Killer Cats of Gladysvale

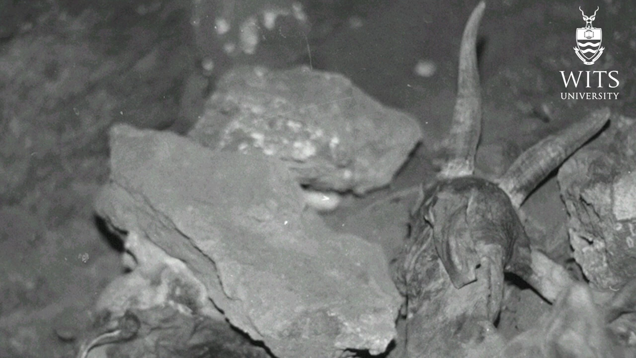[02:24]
The site was a spectacular example
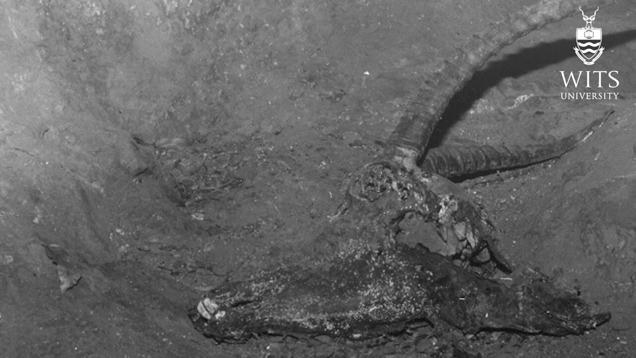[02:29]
of a modern collecting behavior by a wild animal in a relatively pristine environment,
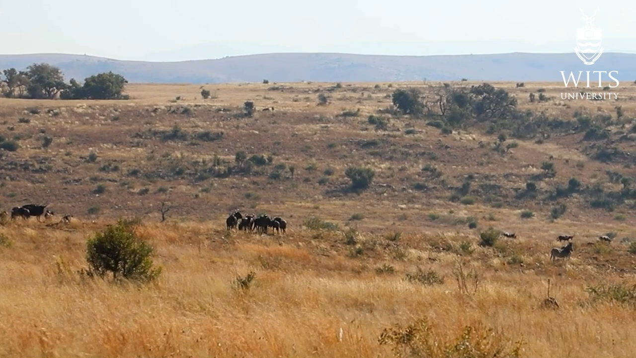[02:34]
even though it was just on the outskirts of Johannesburg. There were whole bodies of medium and,
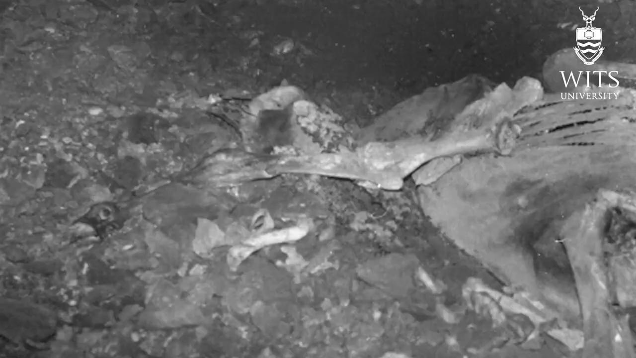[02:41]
more surprisingly, large antelopes, and even the carcass of an elan, the largest antelope in Africa.